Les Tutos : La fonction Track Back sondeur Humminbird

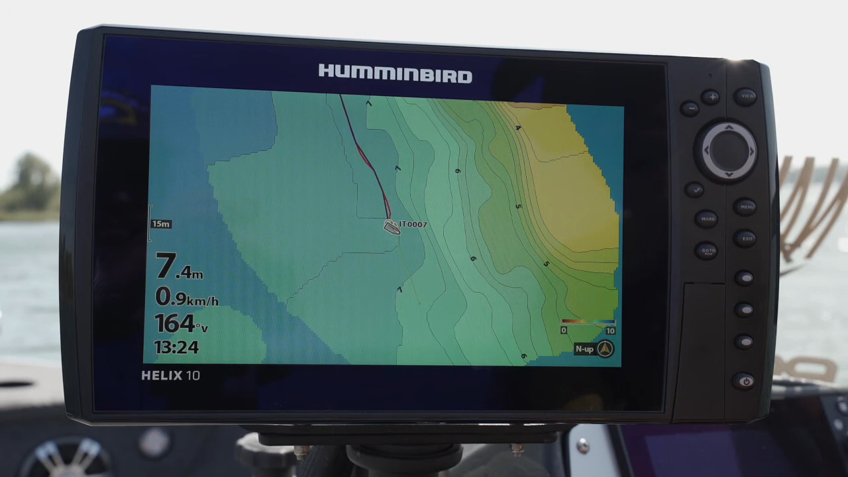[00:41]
On screen: depth 7.4 m, speed 0.9 km/h
On a juste à activer l'hélice donc pour refaire l'itinéraire à la vitesse qu'on souhaite. Donc là, le moteur va prendre la direction. Il va remonter la dérive.
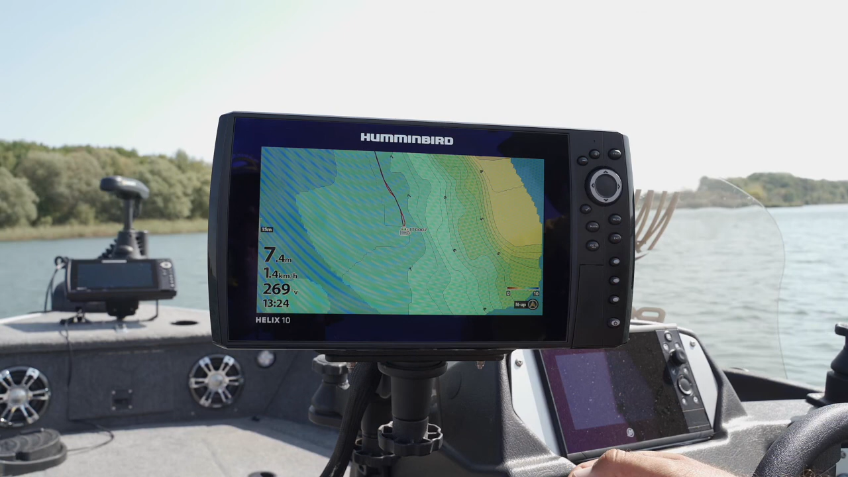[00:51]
On screen: speed 1.4 km/h
Et nous, on aura juste à gérer donc notre vitesse, donc avec la télécommande.
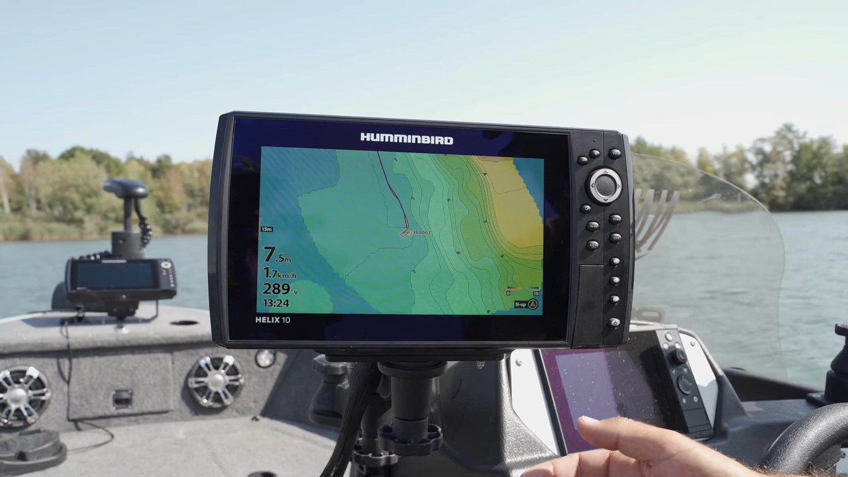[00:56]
On screen: depth 7.5 m, speed 1.7 km/h
On pourra lui mettre une vitesse de 3 ou 2 par exemple, pour juste remonter tout doucement et pêcher en vertical cette dérive proprement pour les cendres et les perches. Donc ça, c'est vraiment très très pratique sur les zones où on a déjà raté des poissons. Donc ça, c'est vraiment de l'instantané par contre.
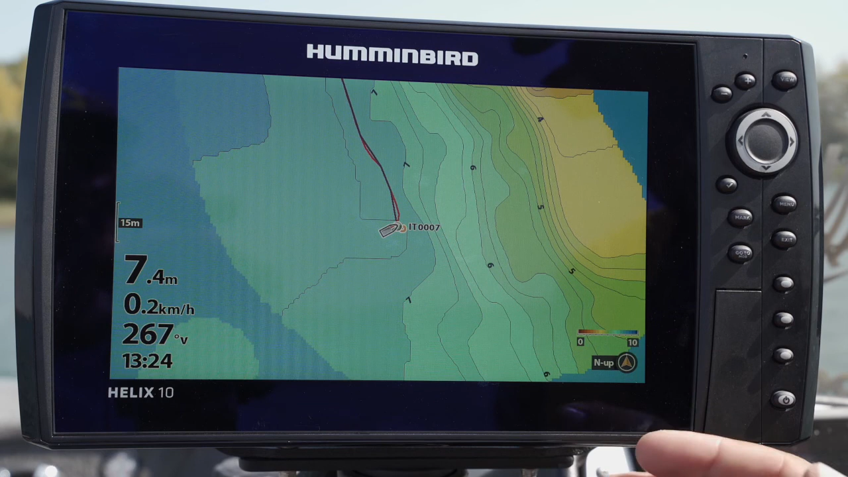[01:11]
On screen: depth 7.4 m, speed 0.2 km/h
C'est juste par rapport à la trace qu'on vient de créer, donc à ce qu'ils appellent la current track, la trace actuelle, qu'on peut faire cet onglet track back.